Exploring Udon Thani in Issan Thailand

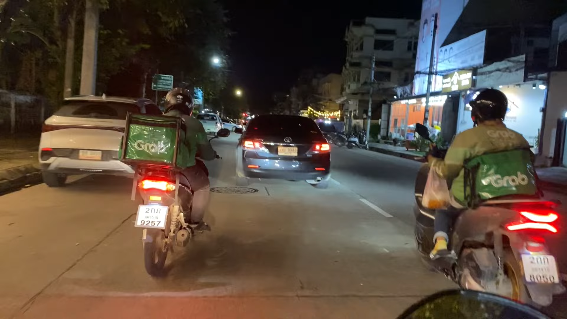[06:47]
so much crowd as such uh like it would be around 12
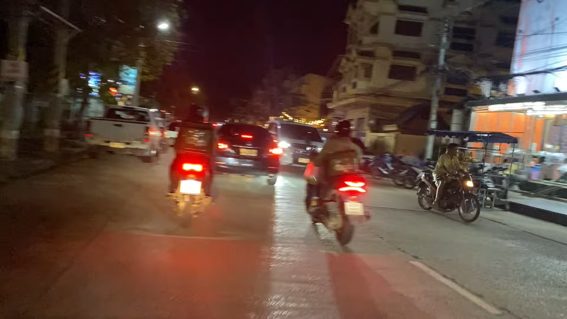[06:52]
midnight around the midnight time but yes i'm guessing this is this has to be the nightlife kind of area okay so i'm over
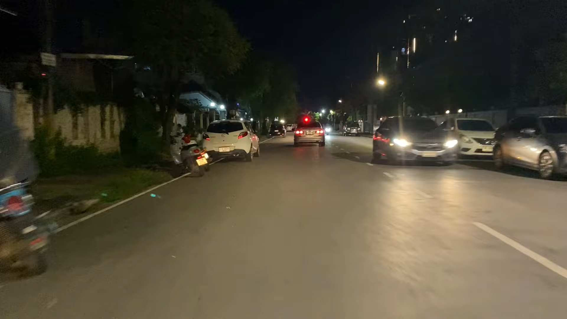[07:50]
like uh nightlife kind of seen over here
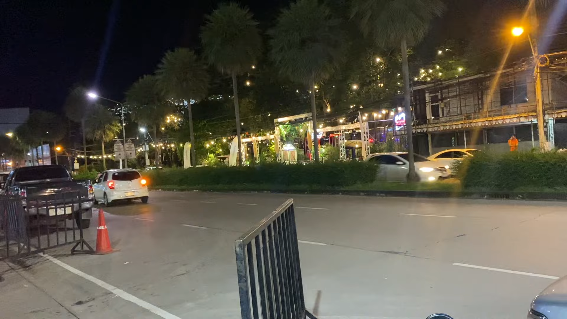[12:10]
is not even weekend but everything is lit up and over there also i saw a lot of food stalls right now uh yes it's it's kind of different for me personally being from korath and being i i have traveled to buriram ubon vachitani the scene was
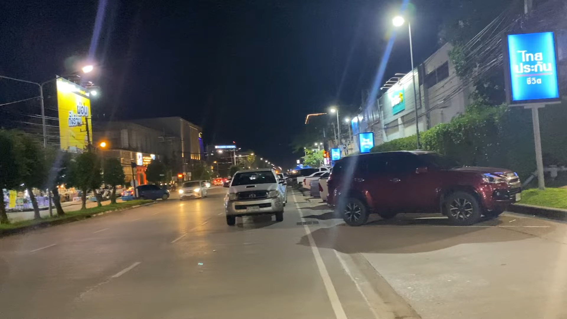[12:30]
completely different from don thani but don thani is like way too active during the night time